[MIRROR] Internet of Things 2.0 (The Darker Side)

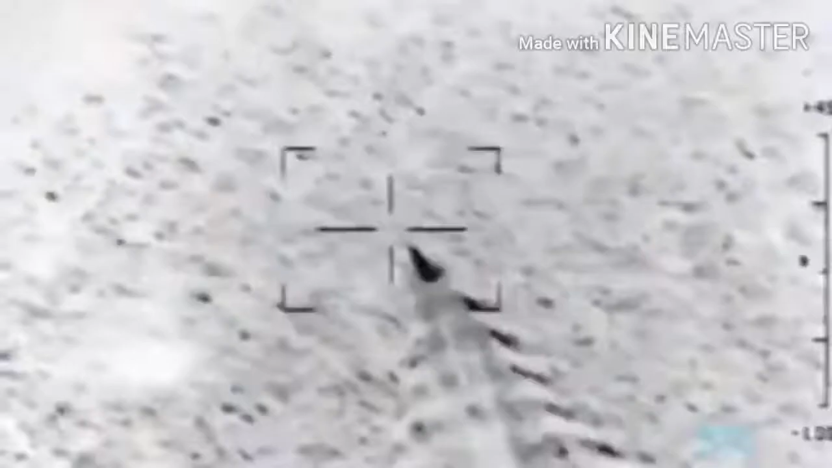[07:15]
It can stay airborne above a battle area for up to 6 hours looking
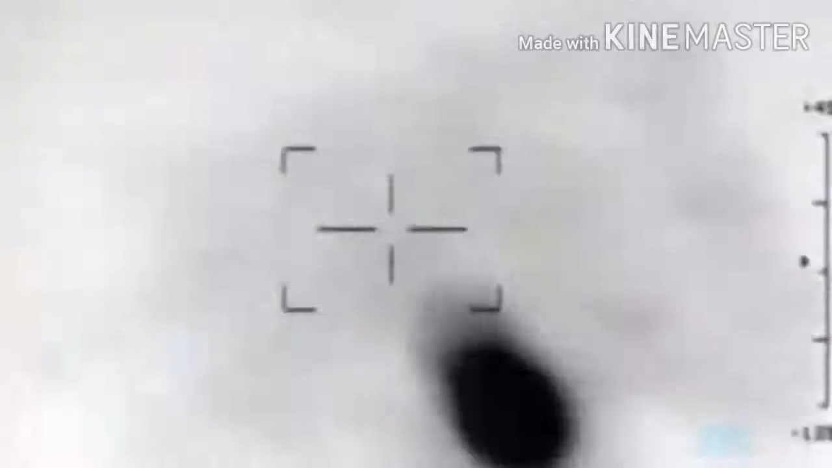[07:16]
for a specific radio transmission like a radar source or an enemy air defense system but
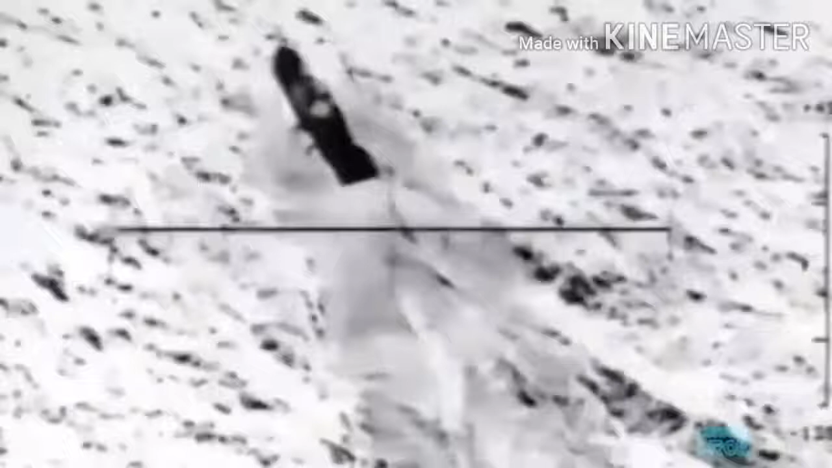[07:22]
in theory could look for things like a specific signal from a mobile phone.
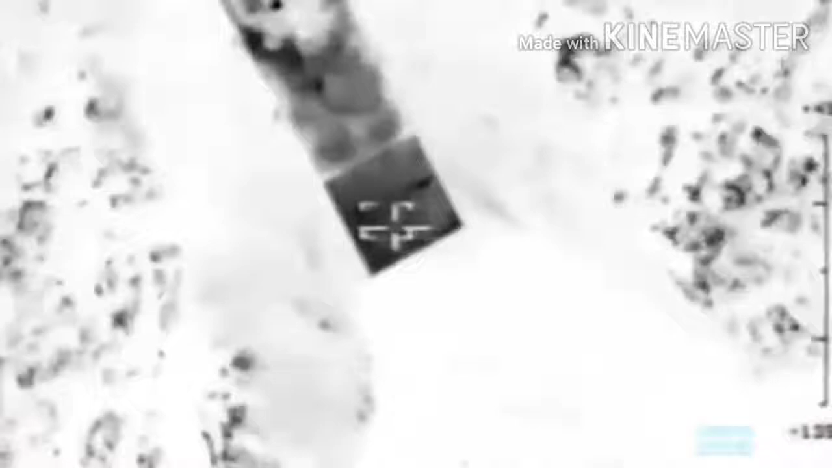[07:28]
The HAROP will then home in on the signal and deliberately